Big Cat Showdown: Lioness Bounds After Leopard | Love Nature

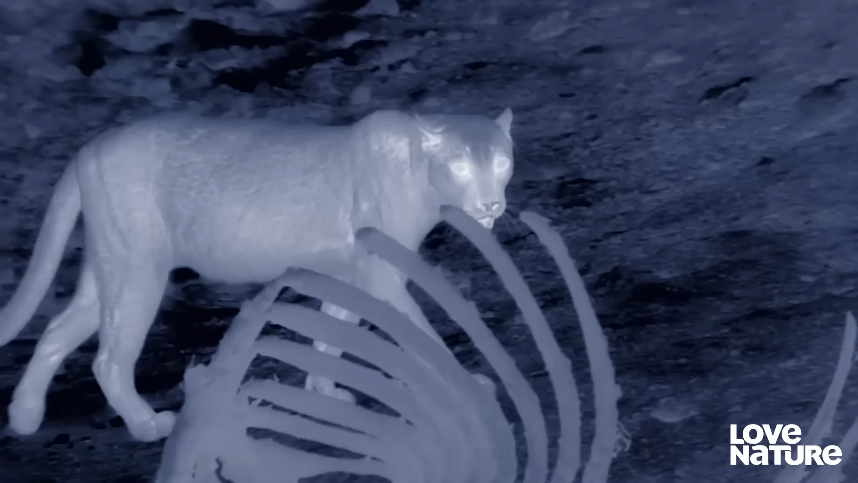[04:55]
Leopards like Kamuti have the most varied diet of all the big cats in Africa, eating more than 30 different prey species.
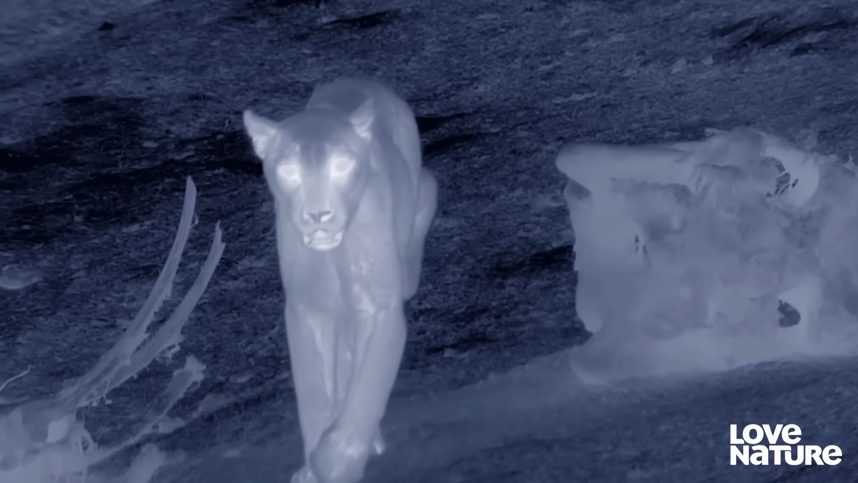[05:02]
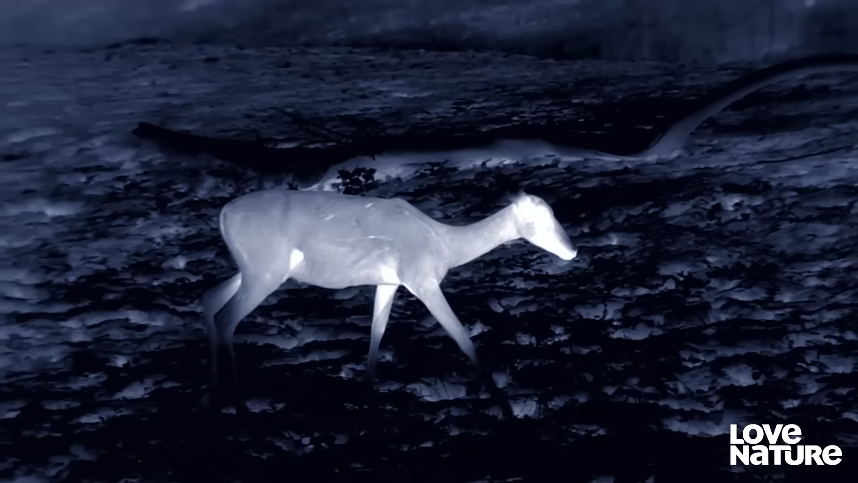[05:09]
Kamuti will hunt animals as large as Impala, down to those the size of a hare,
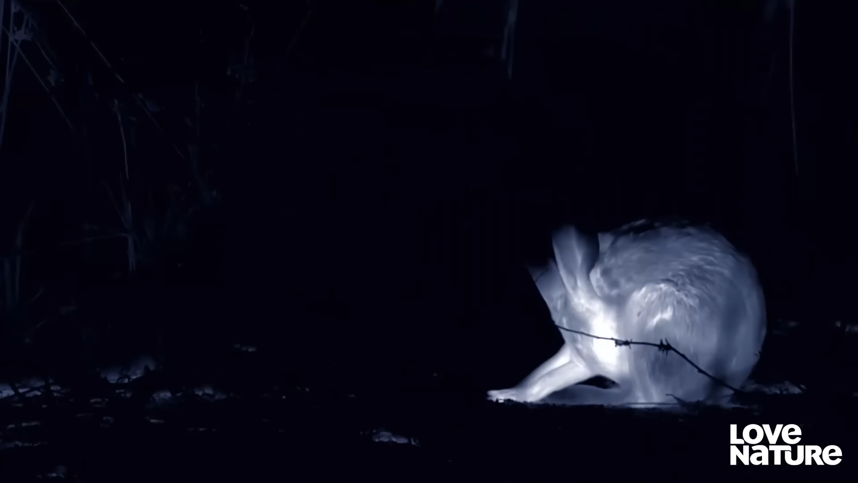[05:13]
or occasionally even smaller.
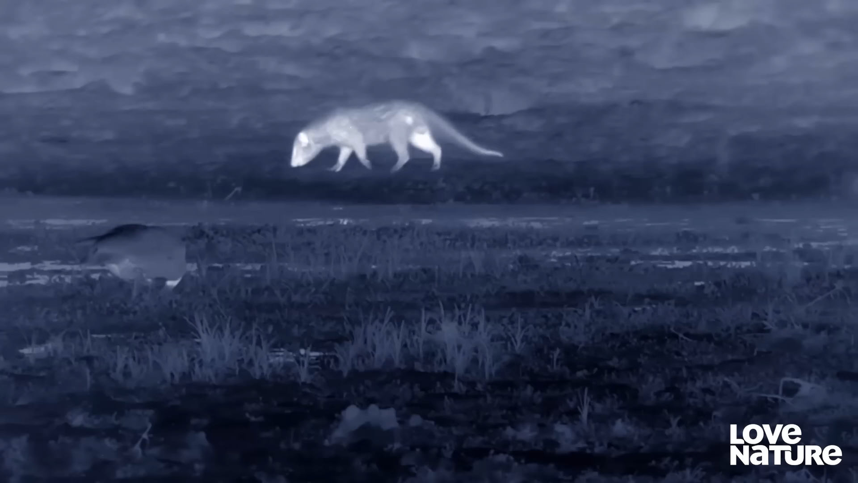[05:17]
Almost anything is fair game.
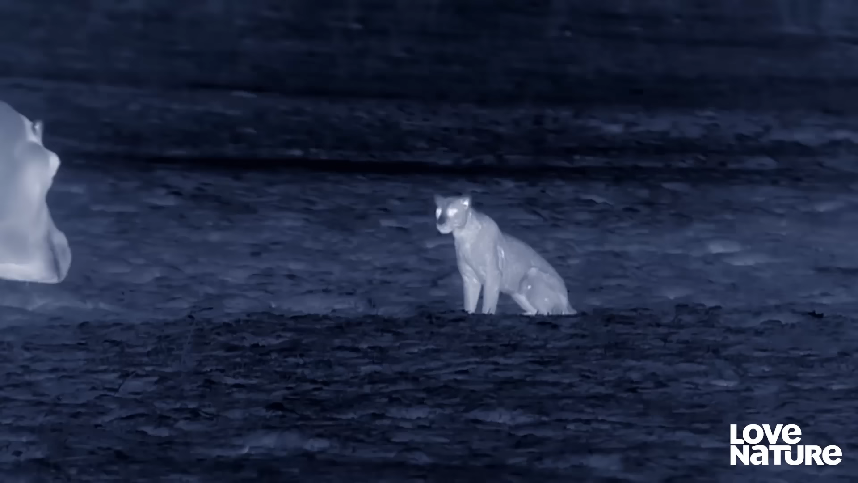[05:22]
Though a fully Egyptian hippo is a little out of her league.
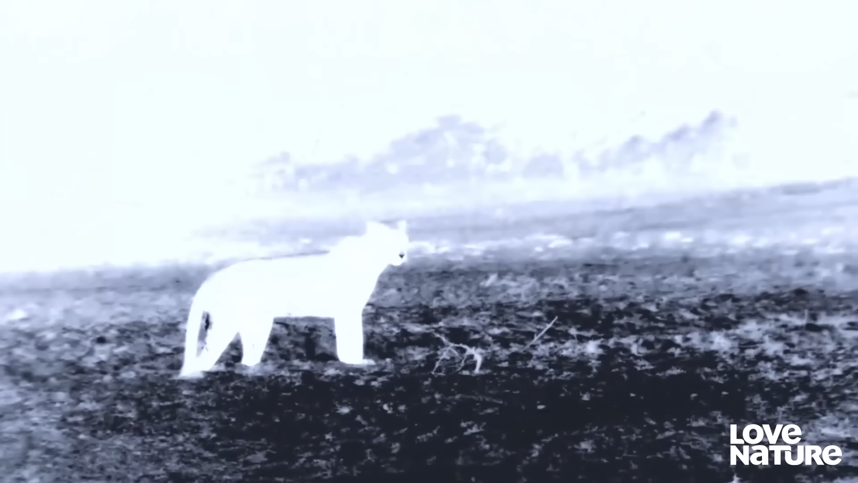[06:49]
At thirteen years old, she's an elderly cat, and not quite as fit as she once was.
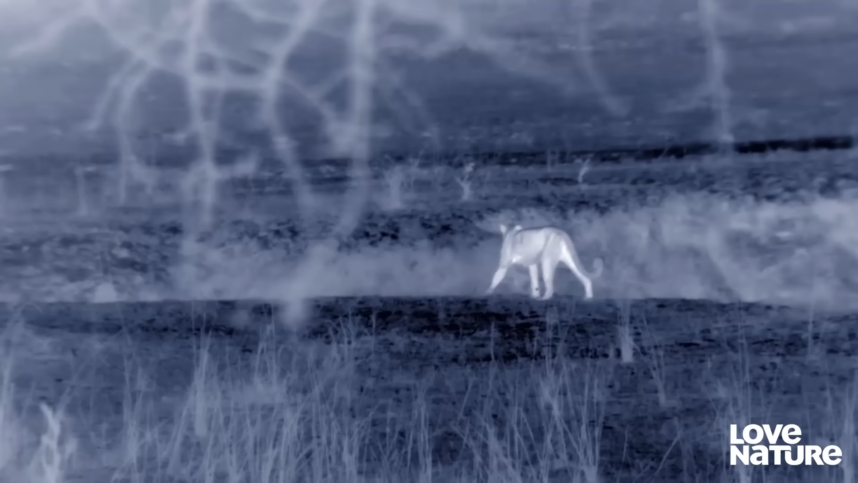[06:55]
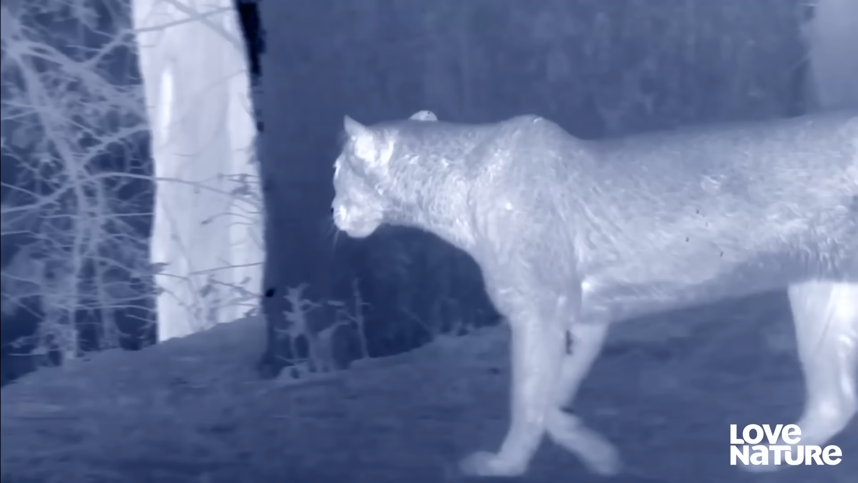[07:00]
In her younger days, the outcome might have been different.
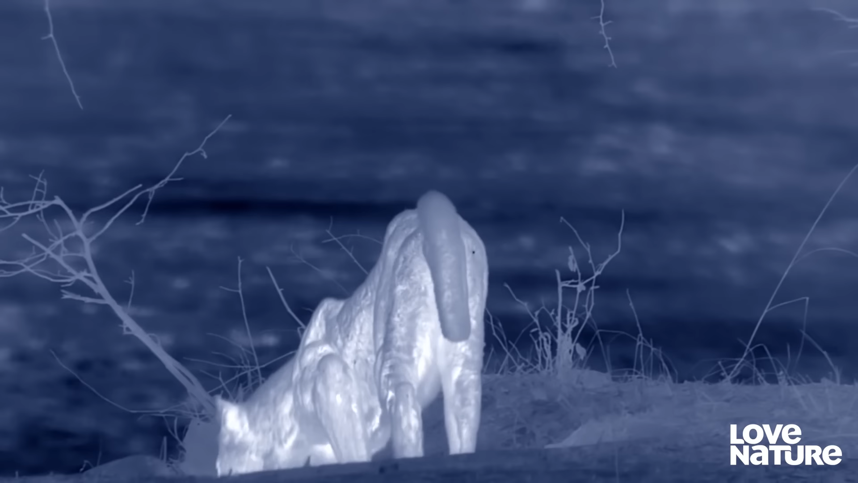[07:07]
She heads back out on the hunt. The Yensefu pride is also looking for a kill.
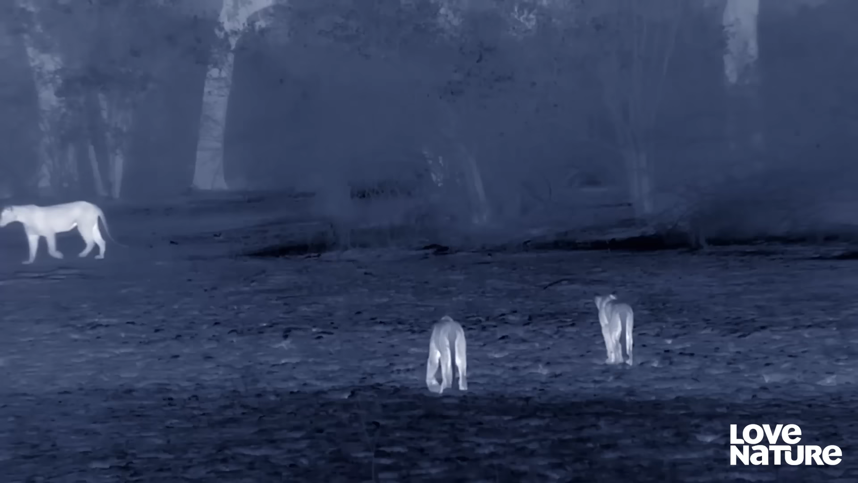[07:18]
Together, they're a formidable team. And this time, the hippo must defend itself.